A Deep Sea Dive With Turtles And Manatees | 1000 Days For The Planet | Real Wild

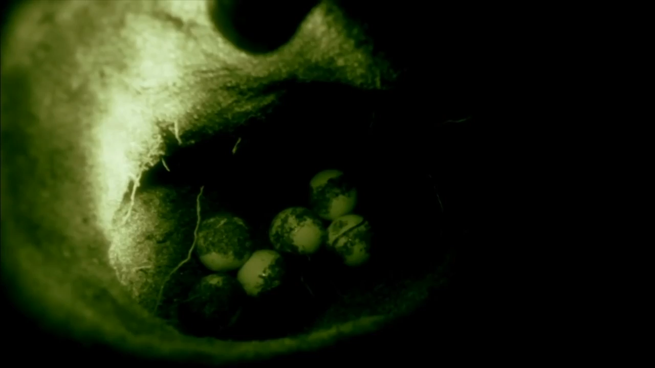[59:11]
People would come to the beach, wait until the turtles laid their eggs, and collect them.
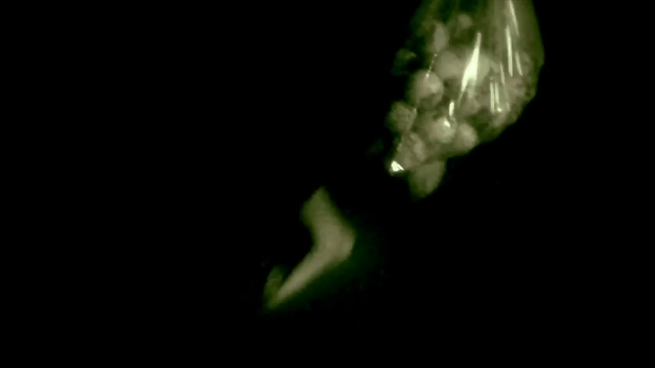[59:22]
On your way out, the egg buyer would be waiting on the street.
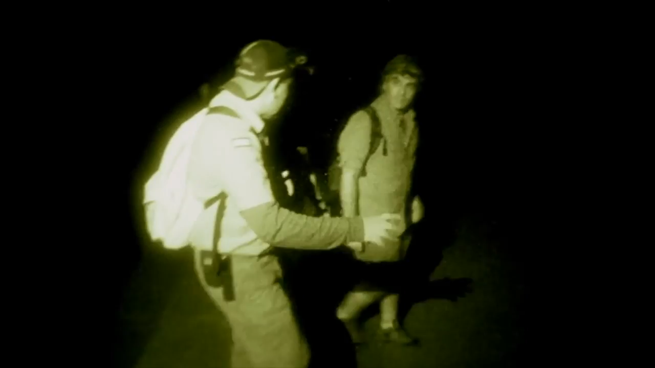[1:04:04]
of whether there are people and turtles or not. The idea is to have some time to calmly analyze the situation.
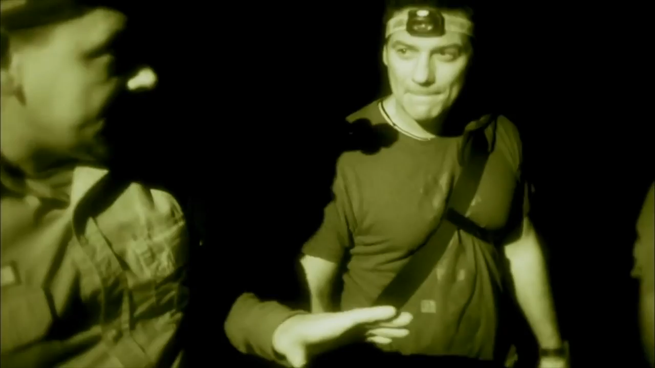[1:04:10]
When we find tracks, we stop and follow the trail to see what the turtle is doing, and immediately we all get to work.
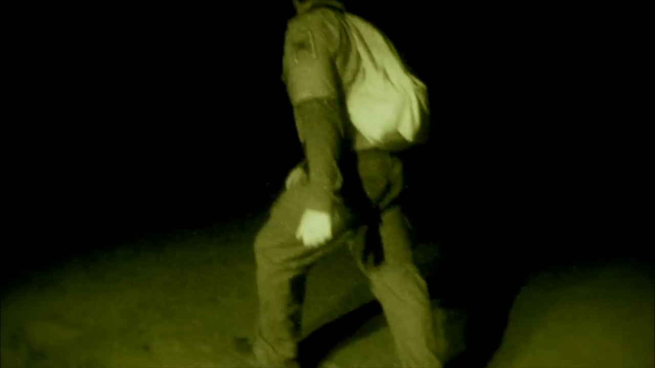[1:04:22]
Those lights over there, what are they?
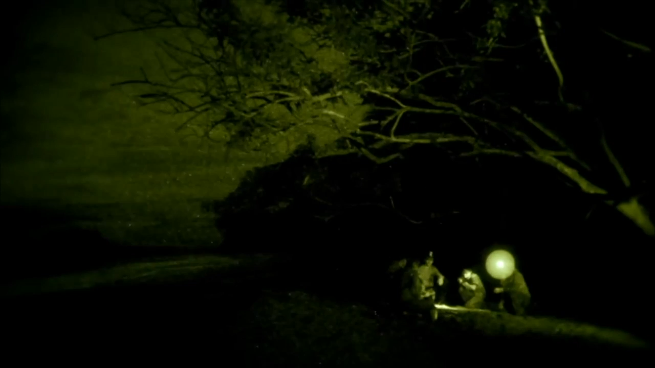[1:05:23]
We decided to use the night, too, to witness the spectacular sight of green turtles laying their eggs.
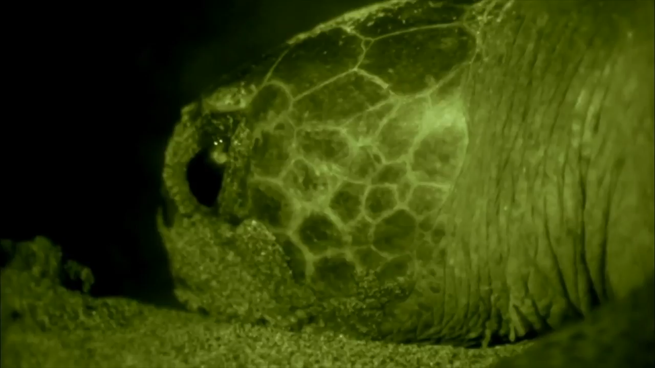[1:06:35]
We'll start by measuring the length and then width of the shell. You can check on the other side to see if the turtle has a metal mark or tag.
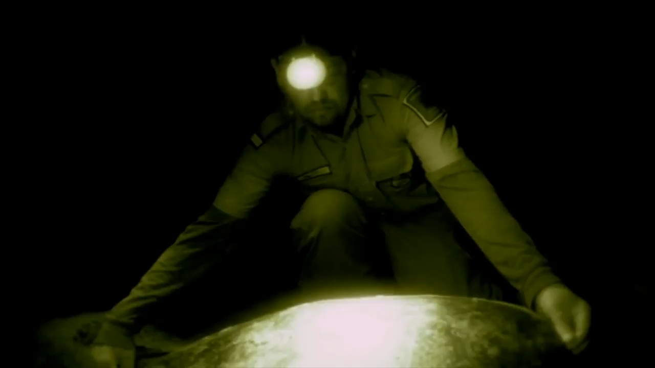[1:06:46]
If it does, read out the identification number
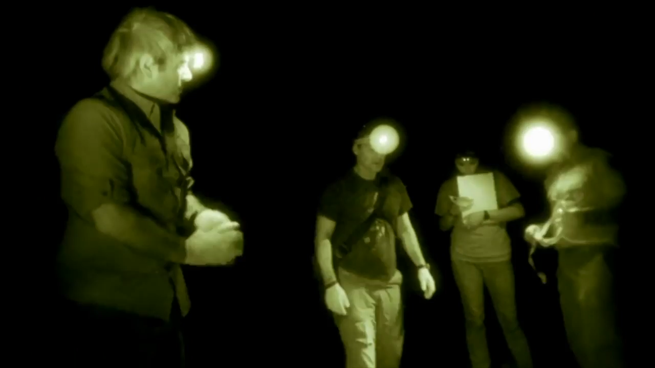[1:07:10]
I'm going to dig a bit so we can see better.
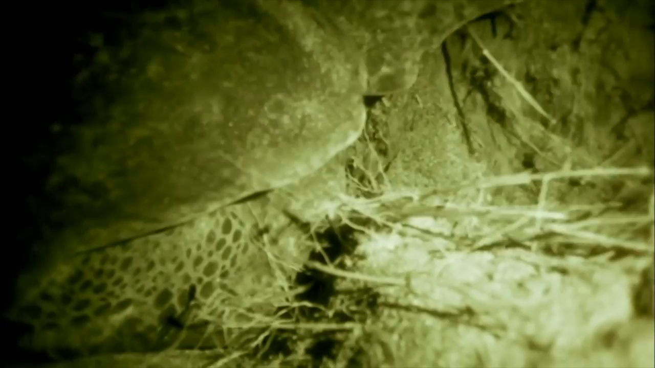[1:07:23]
It's a little complicated right now because there are many roots. Do you want help?
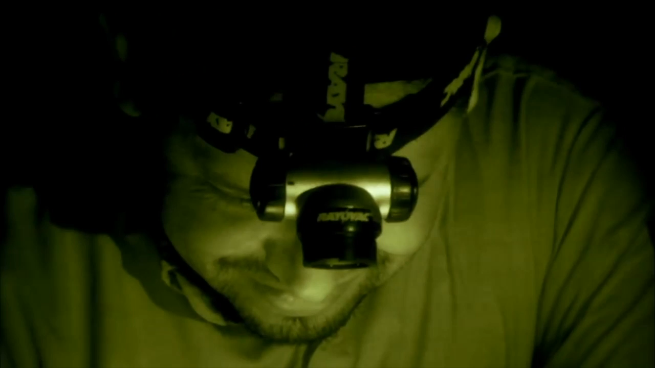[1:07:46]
Today we're going to move the eggs to a different location here on the beach.
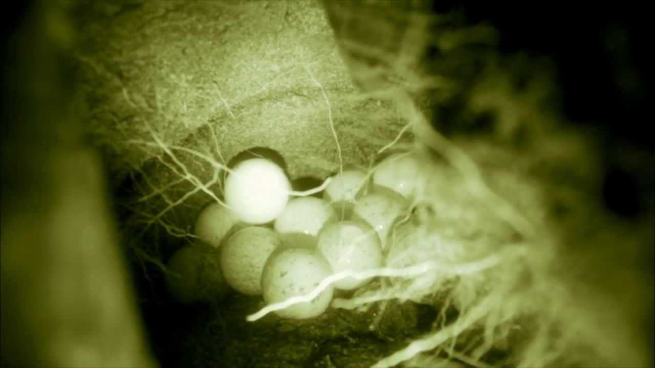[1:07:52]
So you'll be able to see how we move them.
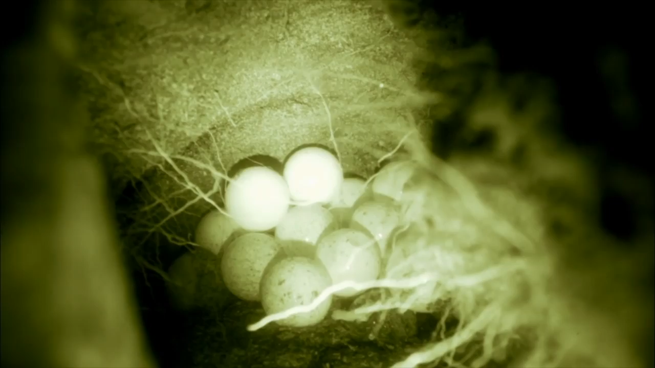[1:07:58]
If this were a protected area, the nests would remain untouched because there would be 24-hour surveillance.
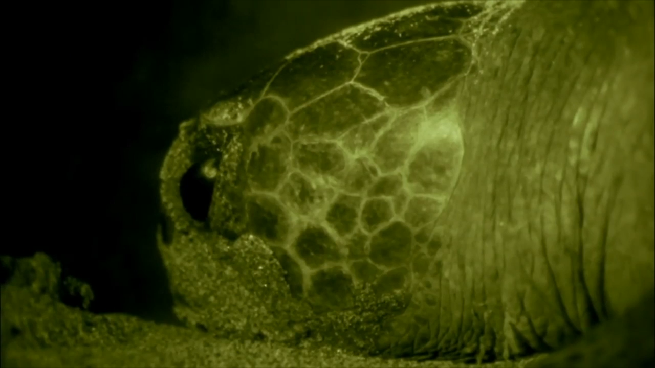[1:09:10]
She can last 10 to 15 minutes. She's still laying eggs. Como las baulas tienen, ella tiene el momento que está poniendo los huevos, tiene un momento de.
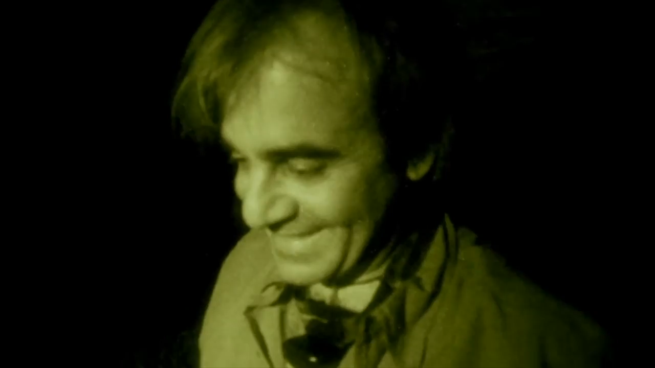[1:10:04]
It's amazing that she does all this work. A half hour of preparation, and she closes it up all with great care, and the eggs are not even there.
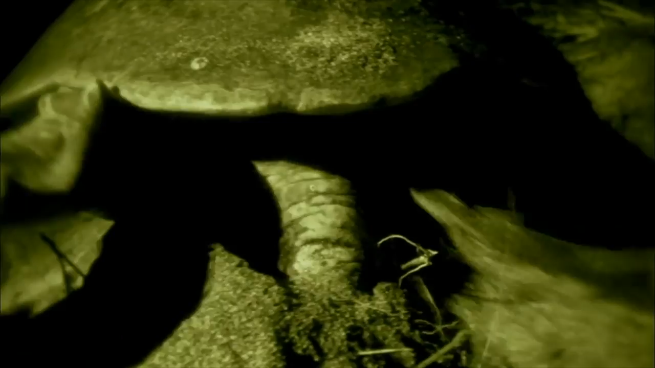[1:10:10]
She does not even know that eggs are not there.
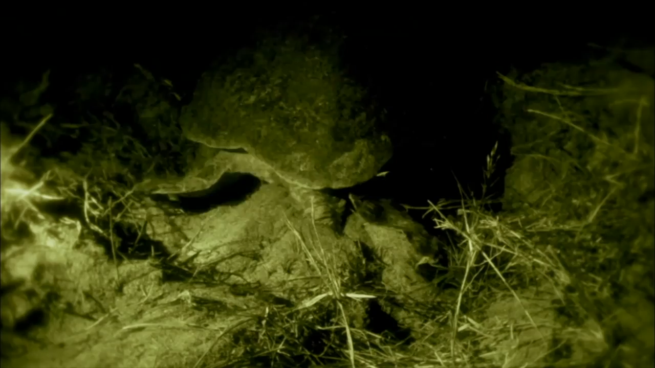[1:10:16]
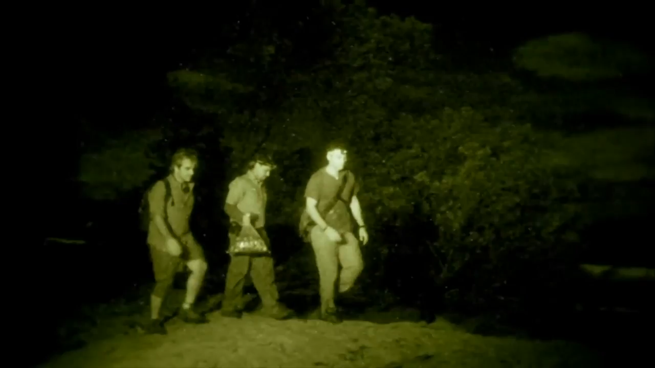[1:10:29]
What we're going to do now is bury the eggs in another location on the beach.
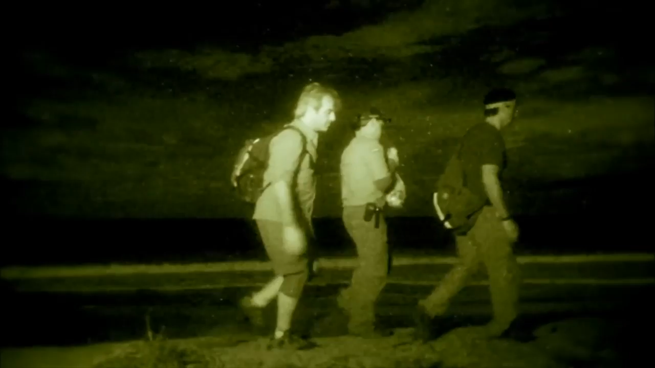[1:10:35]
The others at this time are digging the cavity where we'll put the eggs, a spot we consider much safer.